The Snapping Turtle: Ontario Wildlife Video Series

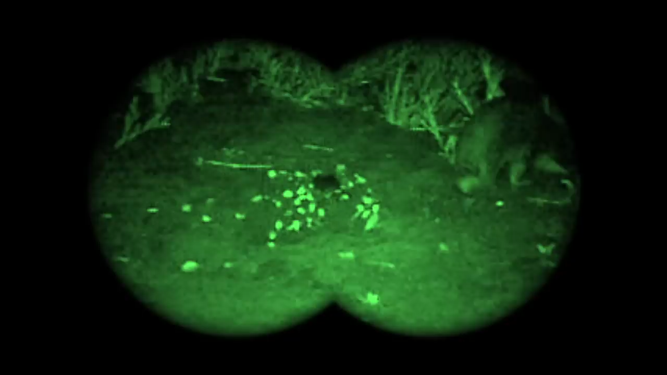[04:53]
provided by people. In areas where subsidized predators occur, nearly 100% of turtle nests are destroyed every single year, as is seen in these night vision recordings.